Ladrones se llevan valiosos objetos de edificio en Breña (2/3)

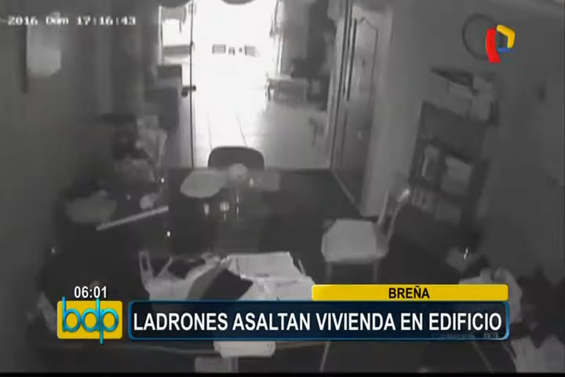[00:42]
Uno de los delincuentes ingresa a la oficina y tras encontrar unas llaves le abre a su compañero para continuar con el asalto. Mientras este sujeto revisa a uno de los cuartos, su cómplice roba joyas y dinero en efectivo del cuarto de los dueños de la casa.
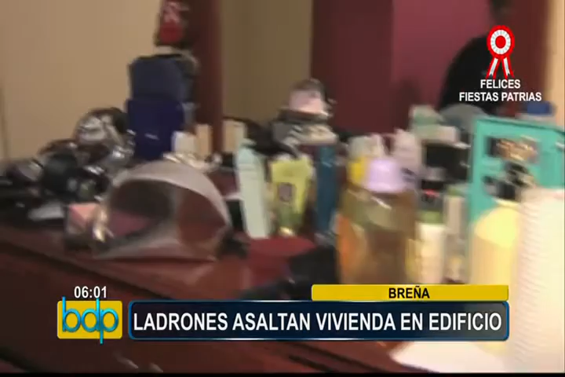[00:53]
Cuando intentaron llevarse el televisor, la empleada del hogar regresa y tras verse acorralados, los ladrones huyen por la ventana.
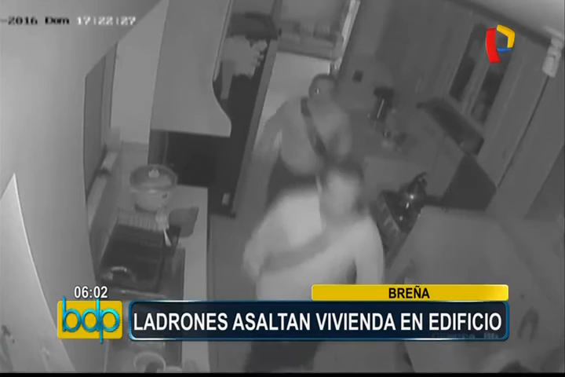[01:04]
La cámara de seguridad de la cochera los registra huyendo por la puerta principal para después subirse al taxi.